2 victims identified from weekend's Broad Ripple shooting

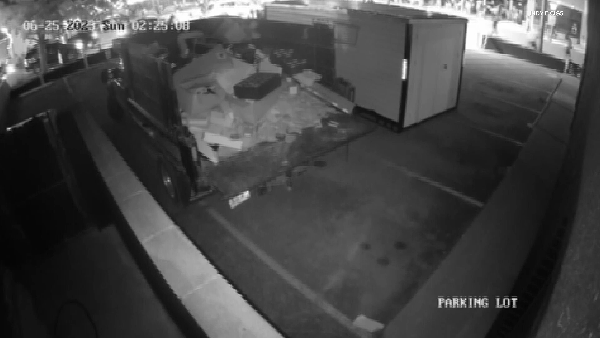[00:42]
In fact, if you take a look at your screen, this is security footage from ND e-cigs in Broad Ripple. The owner tells me it captured people running right after shots were fired.